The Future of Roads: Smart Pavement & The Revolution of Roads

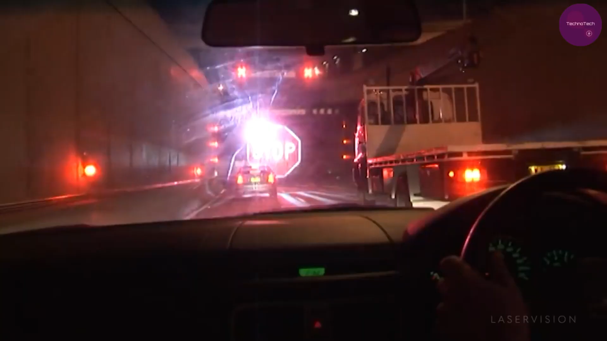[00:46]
Kicking off our list at number 10 is the LaserVision SoftStop M Barrier System.